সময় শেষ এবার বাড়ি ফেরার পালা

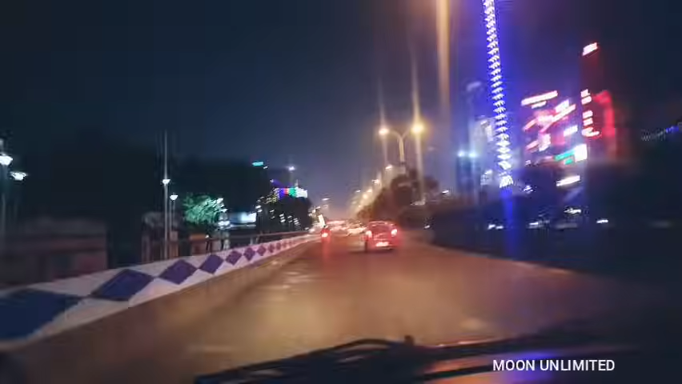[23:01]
হুহু হুহু করে গাড়ি এগিয়ে চলেছে আমাদের বাড়ির উদ্দেশ্যে, আর আমিও হুহু হুহু করে চলছি। এবারে ভিডিওটাকেও আমি এইখানেই গাড়িতে যেতে যেতেই শেষ করে দিচ্ছি,